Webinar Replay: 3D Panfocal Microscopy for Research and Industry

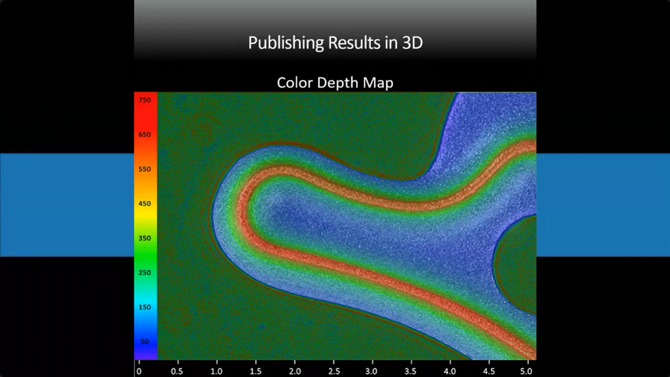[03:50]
You can see at a glance, you can quickly get a quantification of what you're photographing.